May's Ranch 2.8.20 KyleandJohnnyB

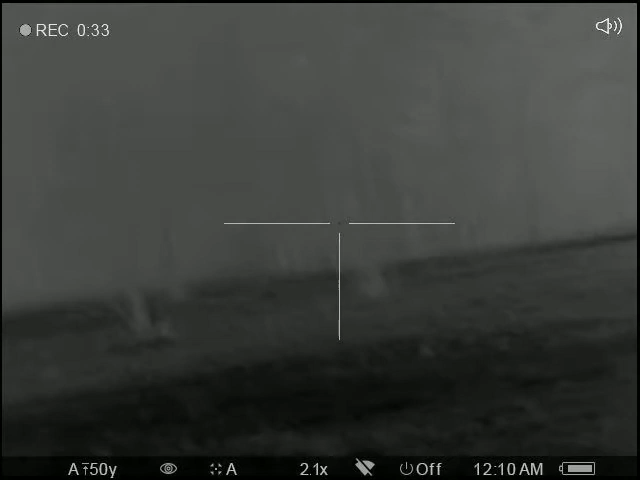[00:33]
One shot did, then I cut. Did you see the spot in the tree? See the hot spot in the tree? I think I hit a tree.
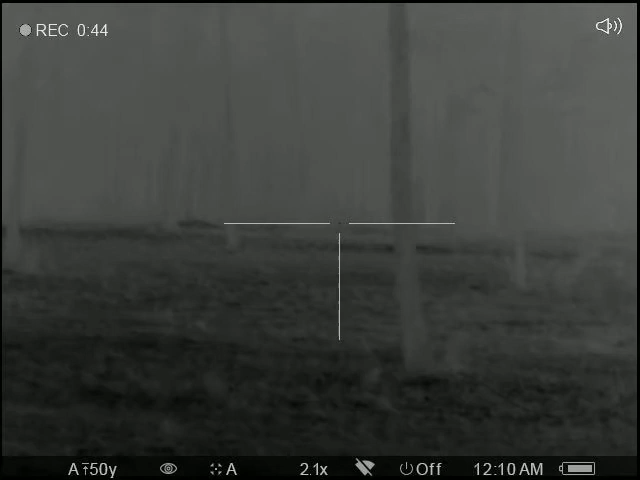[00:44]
No, I think the hog is coming in there, it's gonna be a tree. Do you see it? No, maybe yeah. So, should I approach? And I saw it sitting there, kind of saw it flop, but I don't see it now.